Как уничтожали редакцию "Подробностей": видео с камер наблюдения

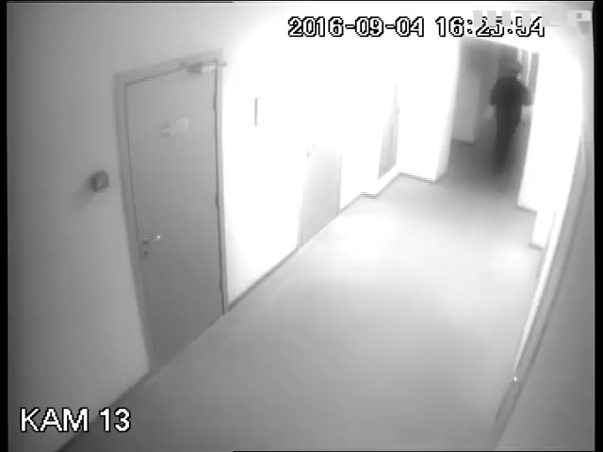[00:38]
Первый этаж, коридор по направлению к входу в кабинет директора.
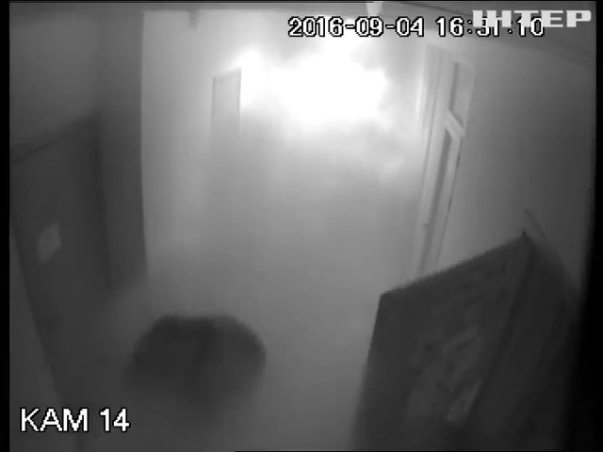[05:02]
Вот это оператор телеканала «Интер» Вадим Ревун, который пытался снимать,
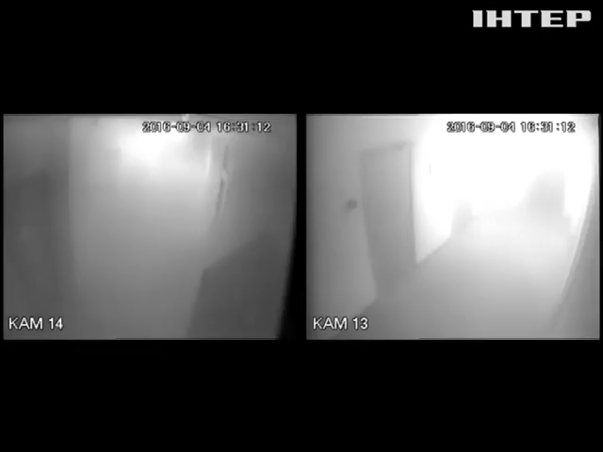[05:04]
вот за ним гнались злоумышленники, но из-за дыма не обратили внимания, где, в каком кабинете он спрятался.
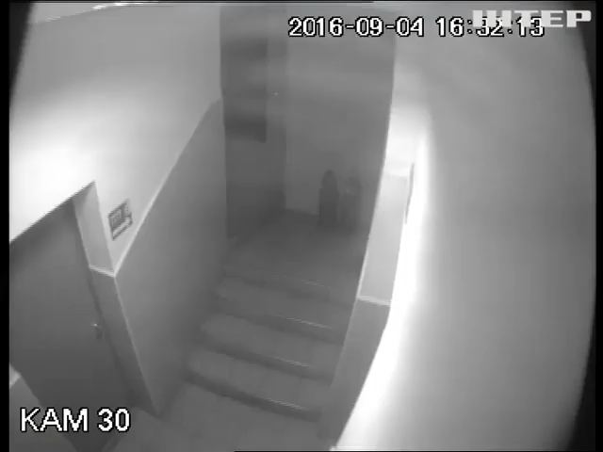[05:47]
Нападавшие рассредоточились по всему телеканалу, это один из аварийных выходов.